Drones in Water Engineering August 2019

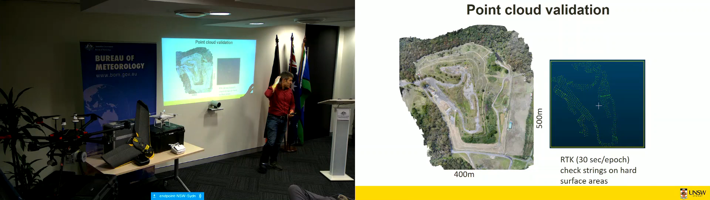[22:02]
You put your cursor on it. You get height on it. Is it right? So we did some work where we did some RTK as well on the ground that we used as control. We compared that with what we got from the model. And we wanted to look at different ways that you could do this. So just with a single flight plus nadir images, meaning looking straight down, nadir images. And there's the flight plan. We had six ground control points, 120 metres height, 80% overlap, 110 images. And the mean was about six centimetres, standard deviation 5.7. So we thought, hmm, can we do better than that?
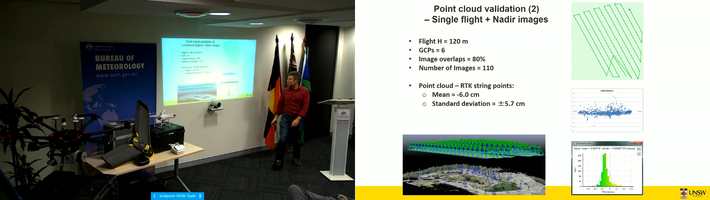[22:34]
So then we had done two flights. So we had the 120 and at 80 metres, but in the opposite direction. So crossover. Yeah.
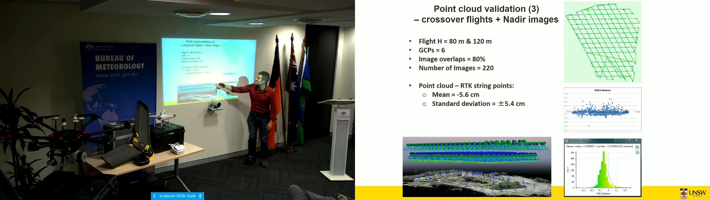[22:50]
Not much better. 5.7, 5.4. Not that much better.
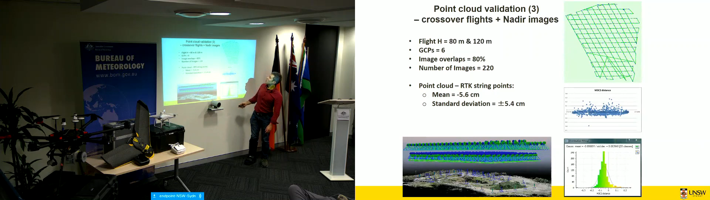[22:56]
What about if you fly at 120 and then have another at a bit lower?
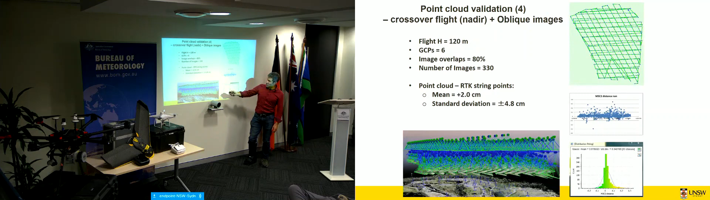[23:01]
Not quite sure how high that was, with oblique images. So rather than having nadir images, fly obliquely in a pack. Yeah?
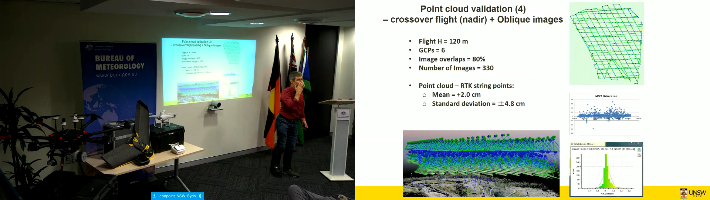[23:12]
What effect does that have? Quite a good effect. The mean comes right down, standard deviations, not too bad either. So flying obliquely, that could be something to do with your flight plan.
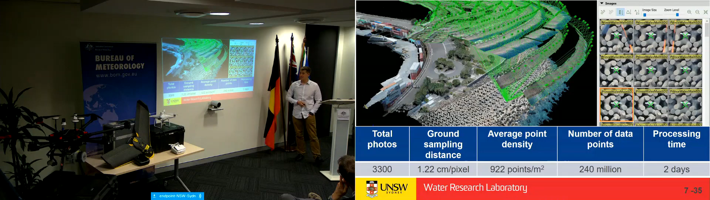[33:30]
So, if you were flying higher, your Z accuracy gets worse, because of the way that photogrammetry triangulates heights. Our average point density was close to 1,000 points per meter squared, which blew out my point cloud to 240 million data points. It was a big file, and it took two days to process on my gaming laptop that I convinced work to buy for me. So, here's just an example of, this is Pix4D, which is one of the photogrammetry software packages.
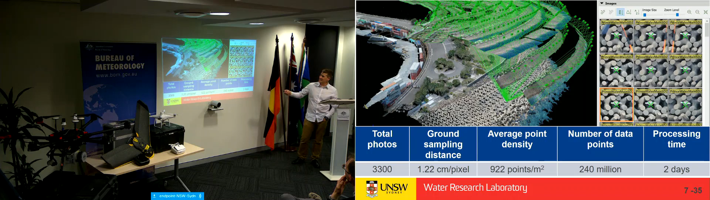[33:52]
You can see all of these yellow lines of arrays looking at the same point, and this is the process by which photogrammetry works. So, Craig mentioned validation and checks of your data.
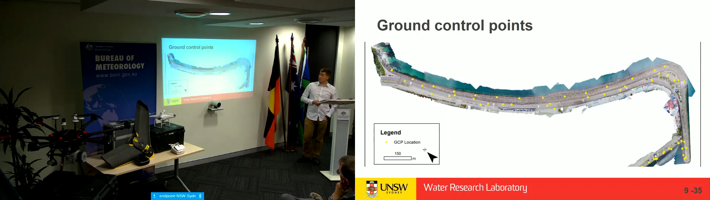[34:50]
I took a total of 40 ground control points, which I used to distort my point cloud to tie it down onto the data.
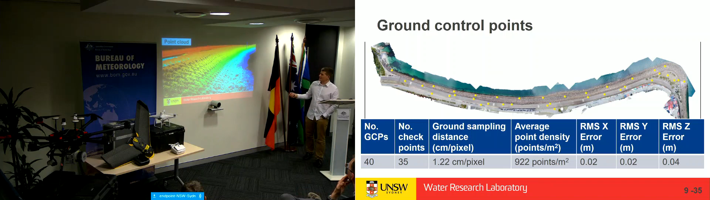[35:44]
You can see that there's quite a good level of detail here, but if there's anyone there that's looking at proposing to their partner,
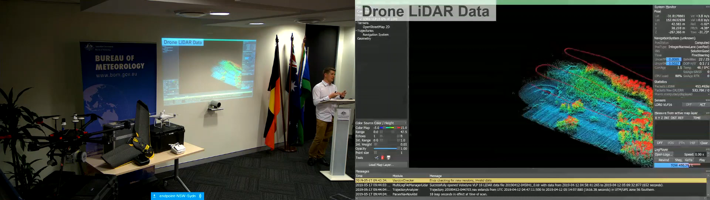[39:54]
The first is that in order for you to get accurate data out of LIDAR, you need to know where you are very, very accurately, because it's about timing how long it takes for a pulse to return to the drone. So to do that, you need to have two RTK GPSs, or there's a number of different ways. This system uses two RTK sensors to figure out which direction it's facing and where it is.
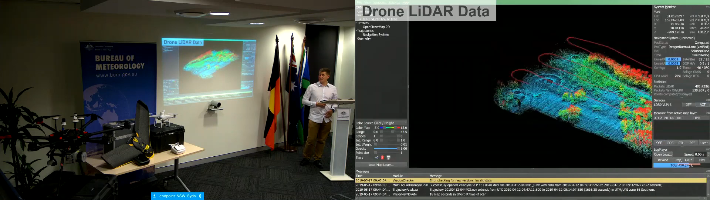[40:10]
But you also need to have a very expensive IMU to get the pitch, the roll and the yaw.
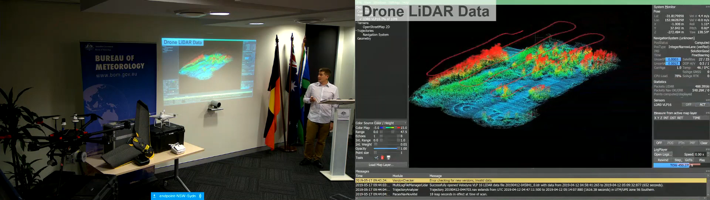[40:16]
So let's do a bit of a, you know, a powwow, LIDAR versus photogrammetry.
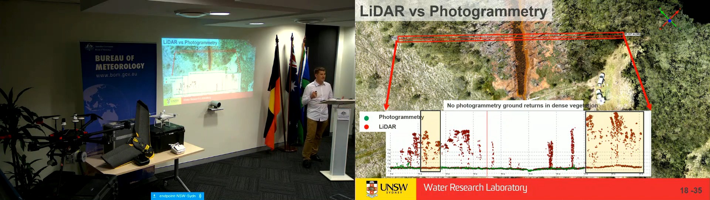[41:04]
So as a result, you just get no data in the trees around here. It also doesn't pick up on the tops of these little woody trees here. So it's something to consider, what are you using your data for and what is it fit for purpose? So let's do a bit of a comparison.
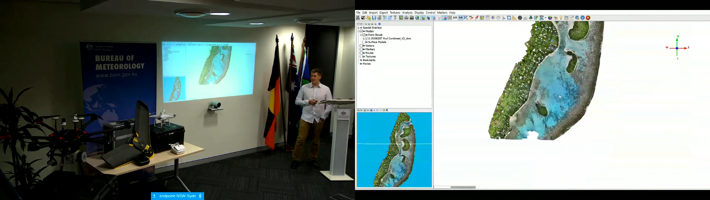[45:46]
Once we collected the data, we fed it into our photogrammetry software and generated the point cloud.